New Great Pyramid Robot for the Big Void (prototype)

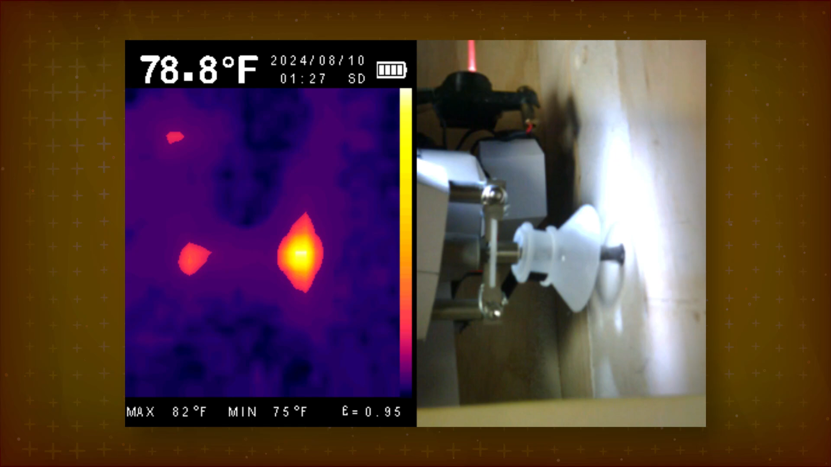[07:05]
On screen: spot 78.8°F, max 82°F, min 75°F
Since we ran at the fraction of the full power, heat wasn't a problem. The motor barely warmed up.
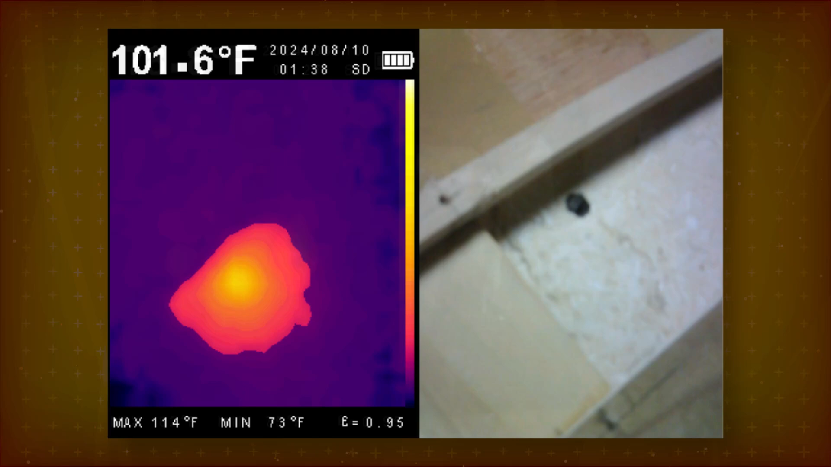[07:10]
On screen: spot 101.6°F, max 114°F, min 73°F
The drill point reached only about 100 degrees Fahrenheit.